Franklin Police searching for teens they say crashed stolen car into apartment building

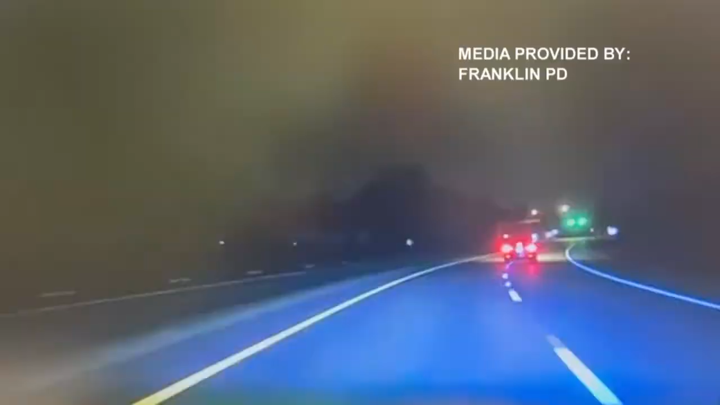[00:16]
It's a chase with speeds that are over 80 miles per hour.